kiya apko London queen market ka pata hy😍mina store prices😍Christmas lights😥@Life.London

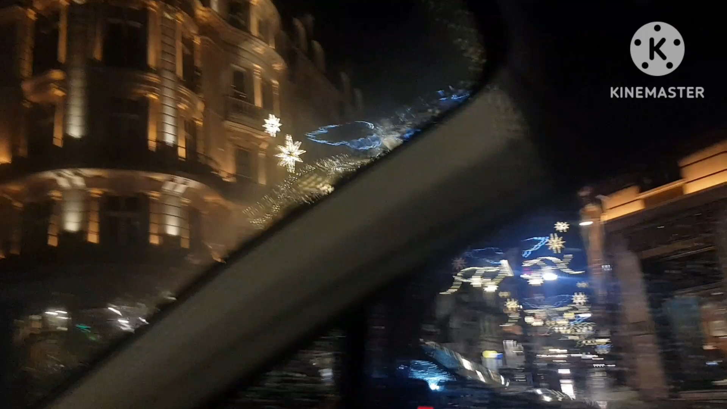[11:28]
इस दफ़ा मैं बहुत ज़्यादा बिजी थी, मैं क्रिसमस लाइट्स देखने नहीं गई, तो जब मैं आई
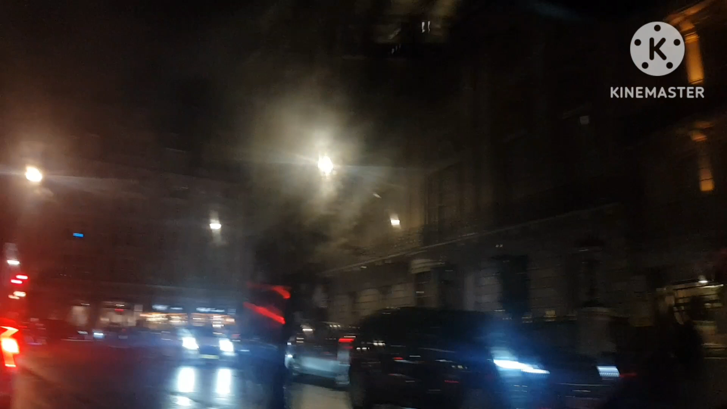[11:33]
तो यहाँ पे एक तो ये एरिया बहुत बिजी होता है, यहाँ पे आना बहुत मुश्किल काम होता है, और स्पेशली जब वीकेंड होता है तो ये और बिज़ी हो जाता है, क्योंकि ये सेंट्रल लंदन है।
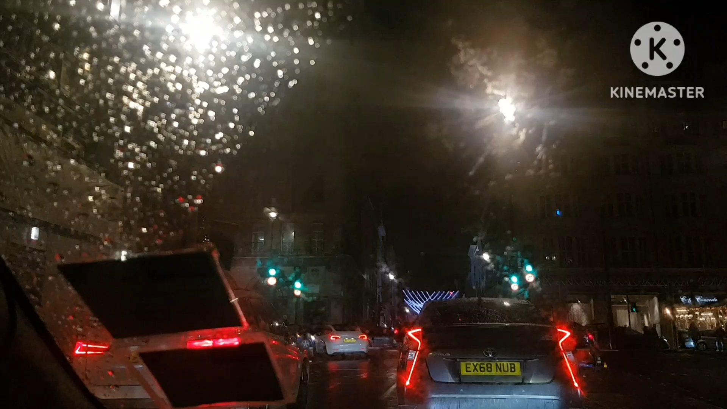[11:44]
तो मैं आई थी, लेकिन फिर मैं मेन वहाँ तक नहीं जा सकी, फिर मैंने साइड साइड से बस वीडियो बना ली, और रात भी हो चुकी थी काफ़ी, तो मैंने कहा बस गुजारा करा दी,
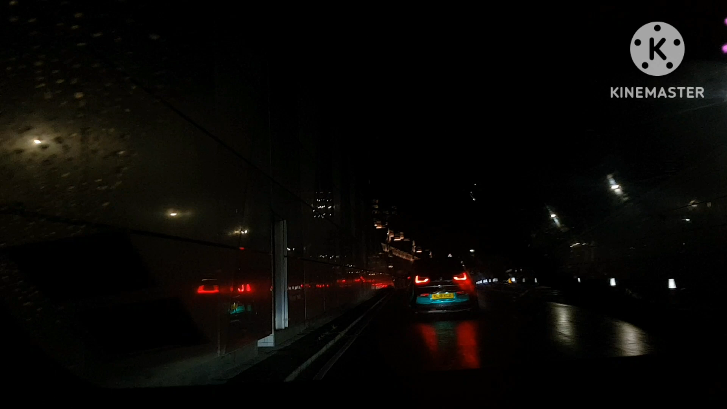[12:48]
यहाँ पे बारिश हो रही थी बहुत ज़्यादा,